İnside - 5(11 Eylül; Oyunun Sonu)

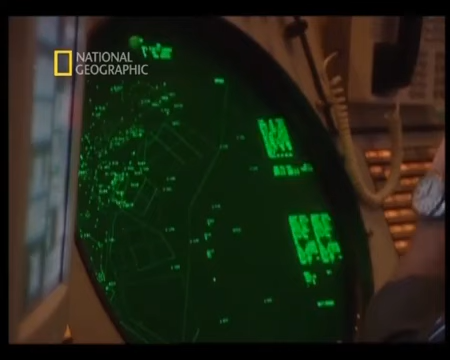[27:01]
Cleveland'deki hava trafik kontrolörleri uçağı radarda
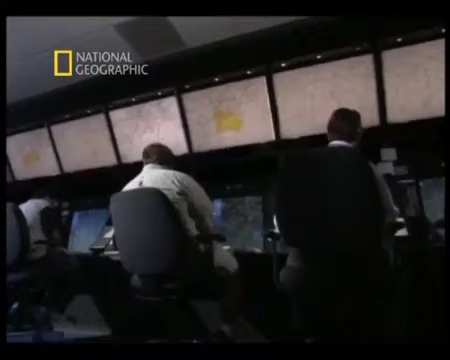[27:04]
kaybetmişlerdir ve yere çakıldığını hala fark etmemişlerdir. Cleveland, Kuzey Doğu hava savunma sektörüyle temasa geçer.
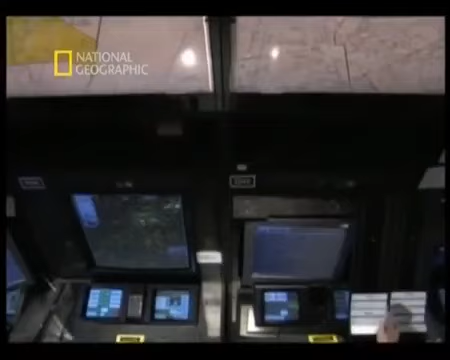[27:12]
Hava savunma da uçağın yerini saptayamaz.
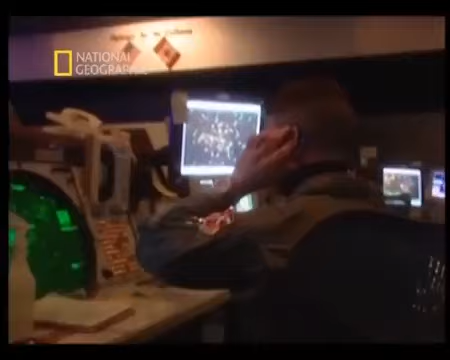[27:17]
Bu yüzden Washington Hava Trafik Kontrol Merkezi'ni ararlar.